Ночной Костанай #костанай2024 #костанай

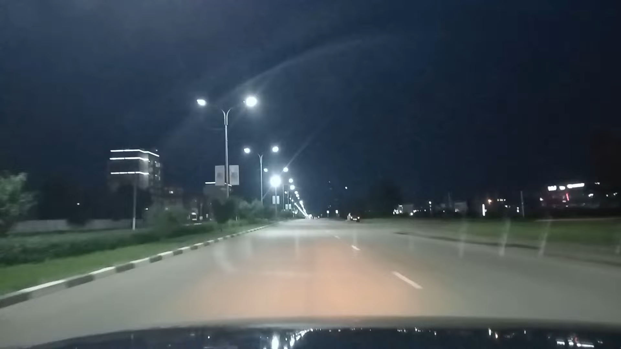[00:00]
Мы поедем по улице Назарбаева, сейчас выехали на улице Назарбаева, и до Абая поедем, и потом по Абая до торгового центра Март. Посмотрите ночной Костанай, я расскажу вам историю, когда я сюда приехал, чем этот город мне нравится.
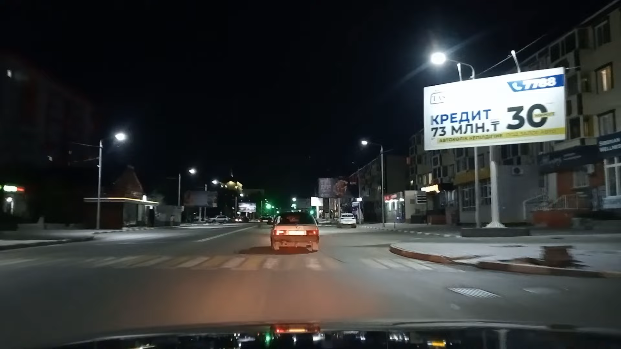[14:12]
Поедешь дальше. По своим делам. Сейчас мы уедем налево по улице Тавельсадык.
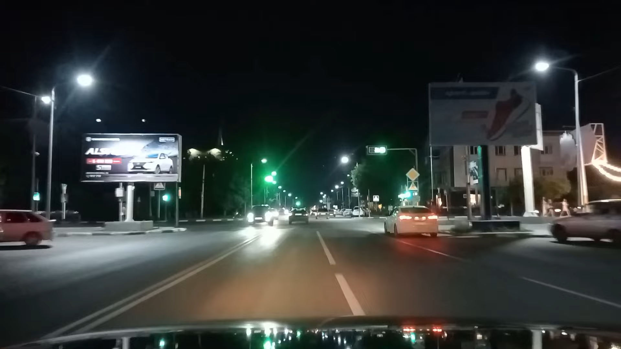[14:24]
И потом направо на улицу Абая.
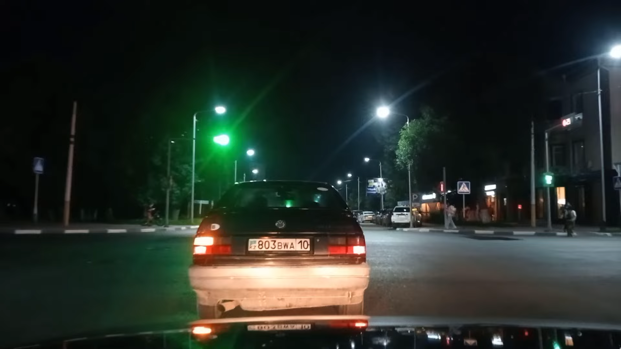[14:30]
Ночью ездить по Костанай одно удовольствие. Машин нет. Мало в смысле. В этом году нам очень повезло. Мы приехали и... Основная часть дорог в городе Костанай отремонтирована. То есть... Везде новый асфальт. Машина просто плывёт, можно сказать.
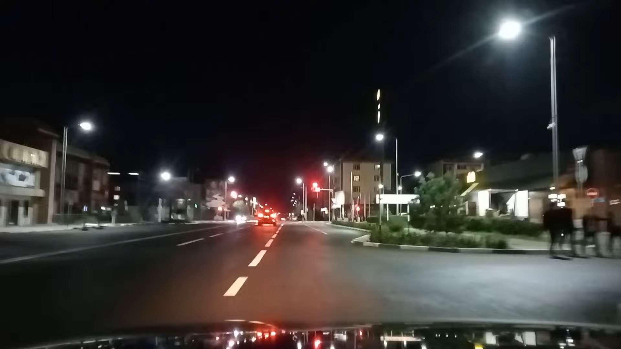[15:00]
А это... С правой стороны сейчас покажу... Торговый центр Март.
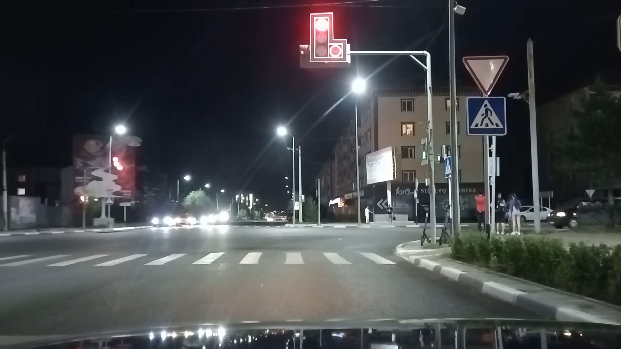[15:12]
Один из первых торговых центров в городе Костанай. Когда приехали только... Переехали сюда только. В основном только и сюда приезжали.
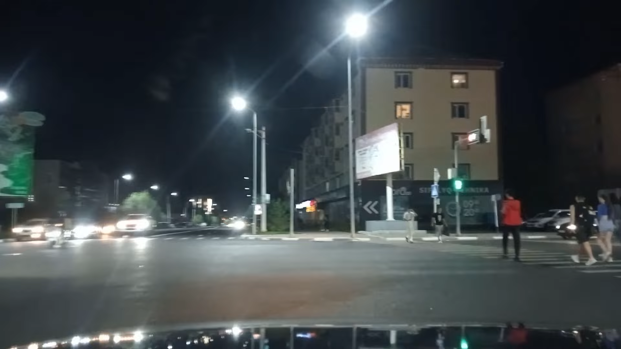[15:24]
Клаза тогда только-только вот... Только-только открывался.
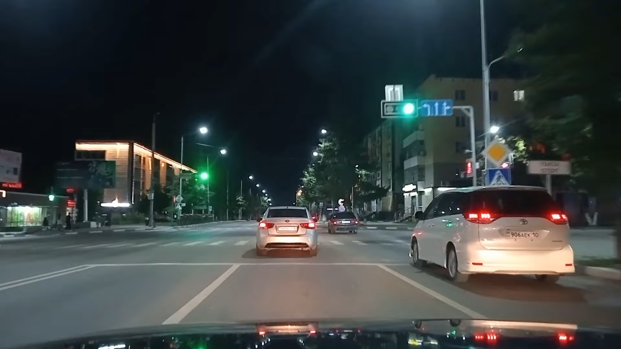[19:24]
Дома новые... Улицы... Все новые... То есть... Город новый... И это... Ощущается... Везде... Везде стройка... То есть... Город...
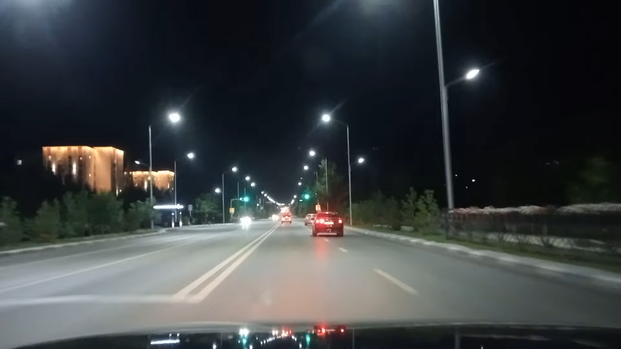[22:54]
мы едем дальше по этой трассе если прямо не ехать до конца можно доехать до Рудного город Рудный как-нибудь туда тоже съезжу тоже сниму этот маленький городок